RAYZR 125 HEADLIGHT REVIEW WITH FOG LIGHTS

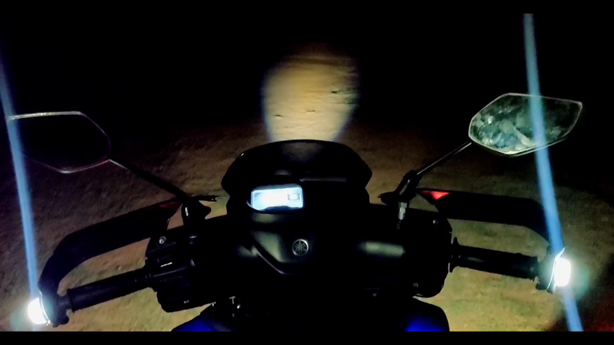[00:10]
इसकी हेडलाइट नाम से दी है एलईडी जो दी है डियो में टॉप मॉडल में। सो एज यू कैन सी ये